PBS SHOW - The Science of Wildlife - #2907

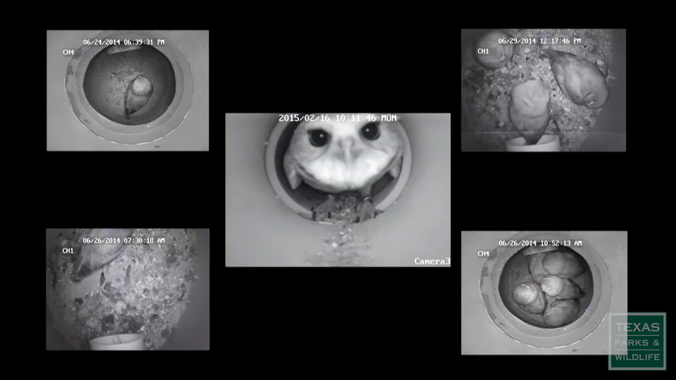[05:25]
Number of eggs laid, number of nestlings, their behavior or their prey items.
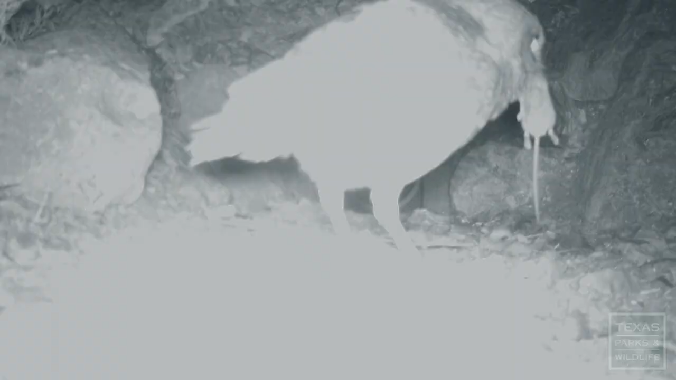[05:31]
This one looks like it might be foraging.
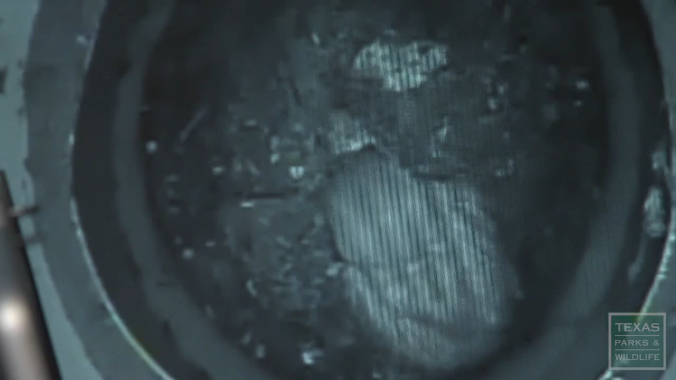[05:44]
They also eat birds, frogs, and lizards, and even a snake.
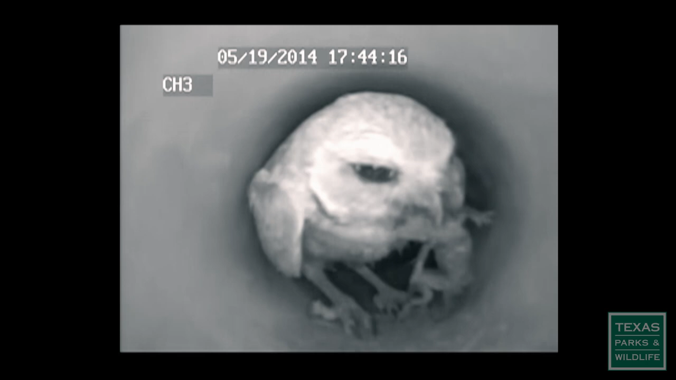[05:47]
Lois is also learning how the owls can become prey themselves.
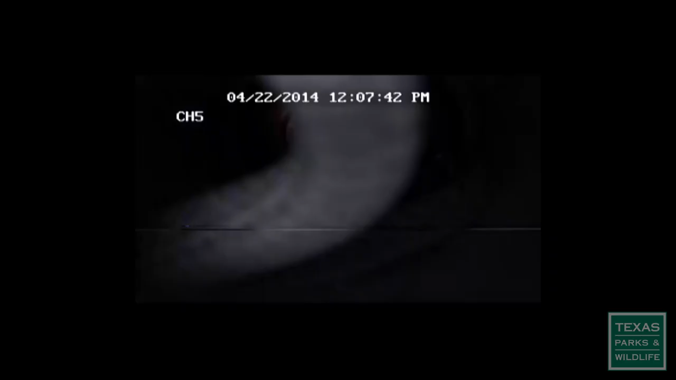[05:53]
I have had coach whips go into the burrows,
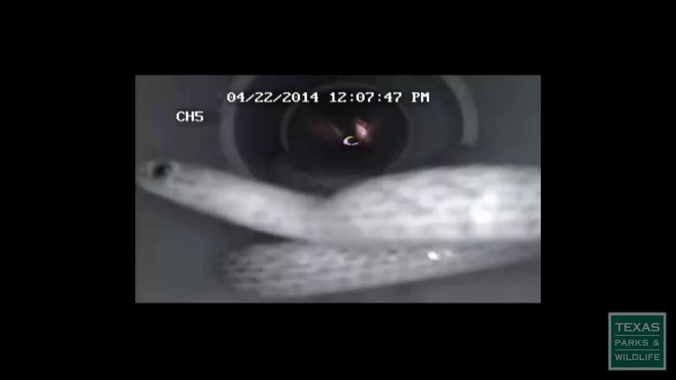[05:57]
but fortunately the owls were smart enough not to go anywhere near that snake.
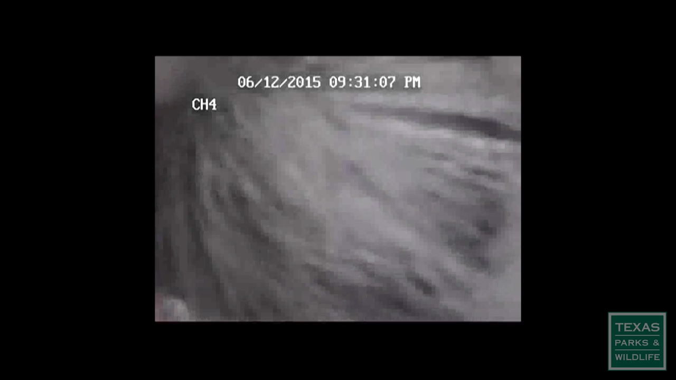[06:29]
Skunks are going into the burrows and occupying them, and in some cases, preying on the owls themselves.
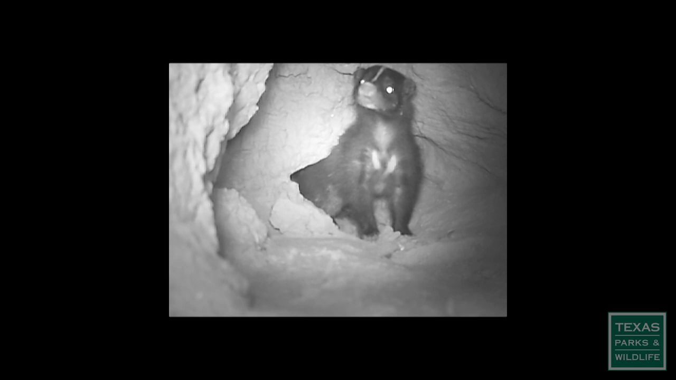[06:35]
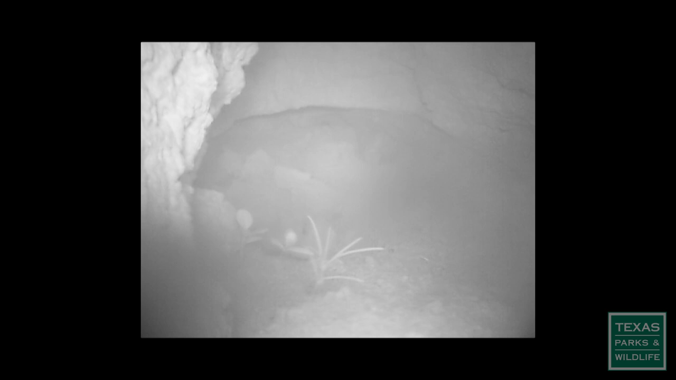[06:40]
It was a shocking discovery to learn that a striped skunk would eat a burrowing owl.
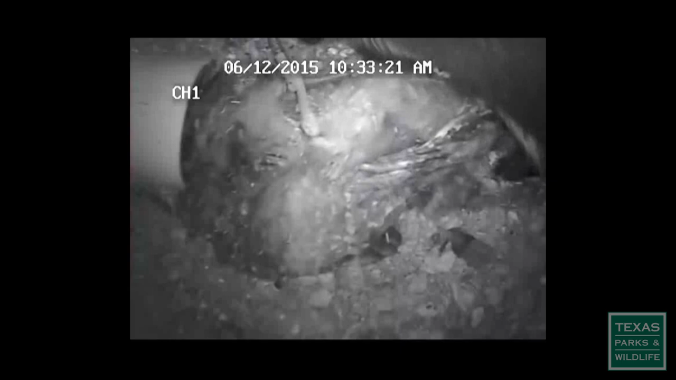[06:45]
But this has happened 2 or 3 times now. So this is another aspect to the design of the burrows.
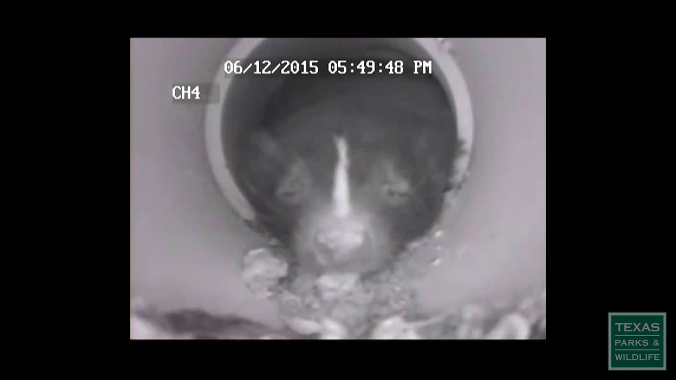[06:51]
Now I have to address, how do I exclude skunks? We'll find something.
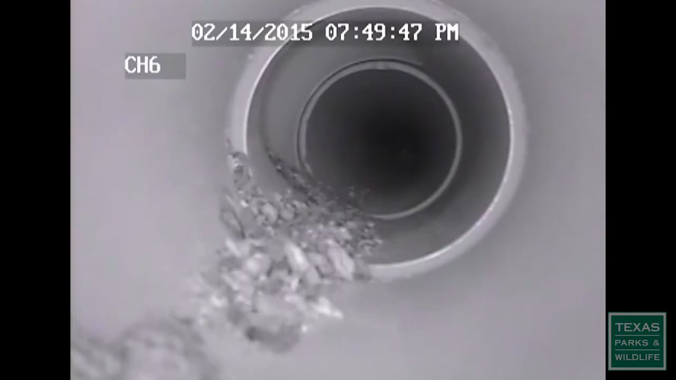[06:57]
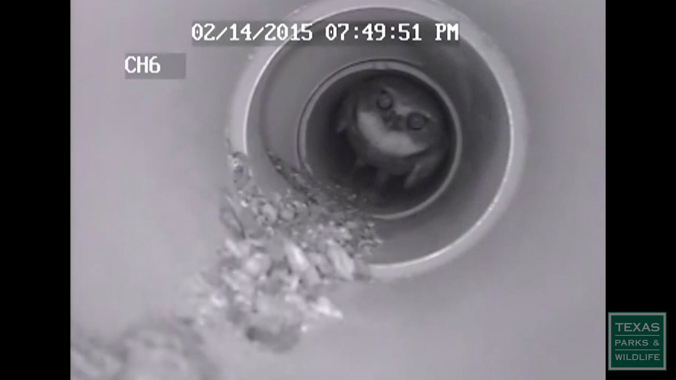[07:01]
Information is gathered from cameras underground with the owls, as well as from cameras outside, both artificial and natural burrows.
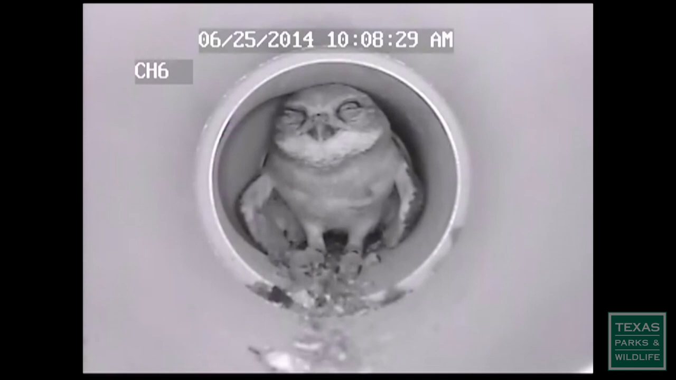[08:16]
The owls spend an awful lot of time preening and preening each other.
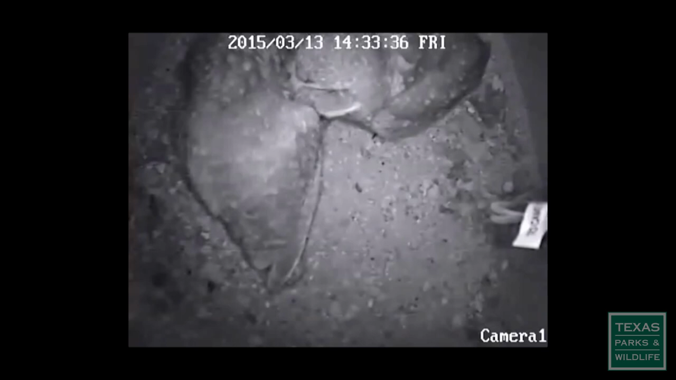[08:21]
Lots of wing stretching, leg stretching,
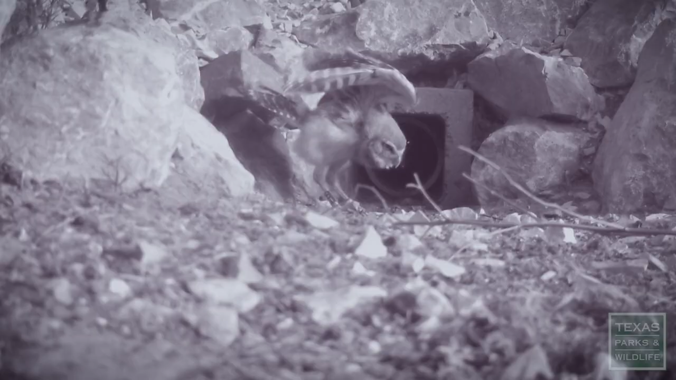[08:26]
and
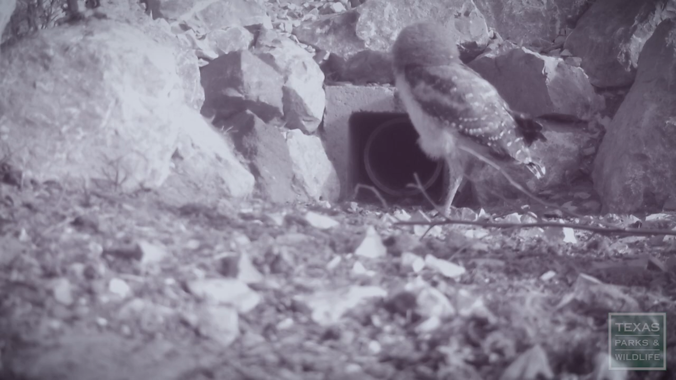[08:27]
bobbing up and down when they sense danger, and their antics are just adorable.